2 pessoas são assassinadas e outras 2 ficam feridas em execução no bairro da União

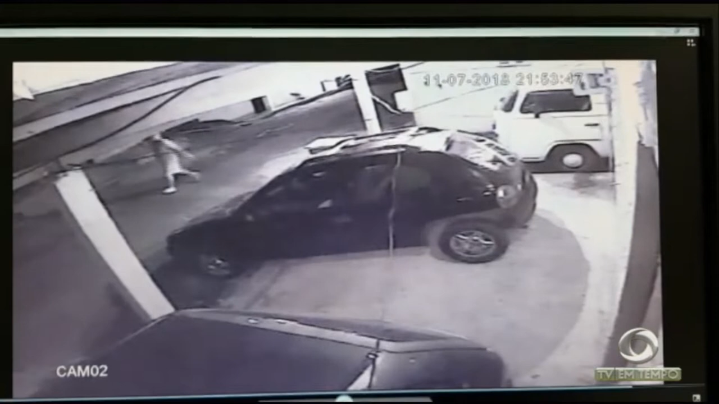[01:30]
Ele sai da casa e logo em seguida ela sai pedindo ajuda. A gente pode ver nas filmagens que ela sai pedindo ajuda da vizinha.